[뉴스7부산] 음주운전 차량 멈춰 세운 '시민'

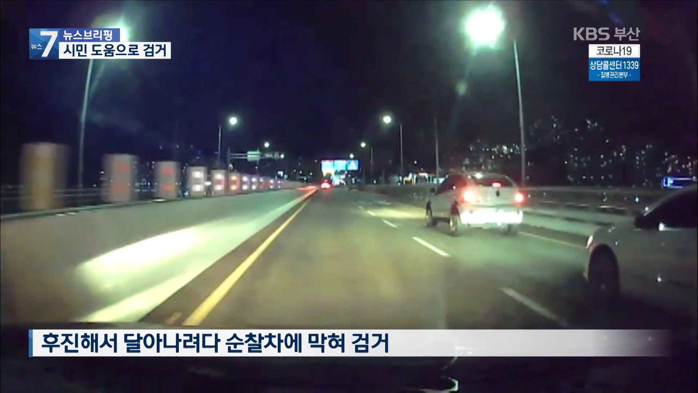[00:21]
후진에서 달아나려다 추적해온 순찰차에 막혀 오도가도 못합니다. 경찰이 음주의심 승용차를 추적한 지 10여 분 만입니다.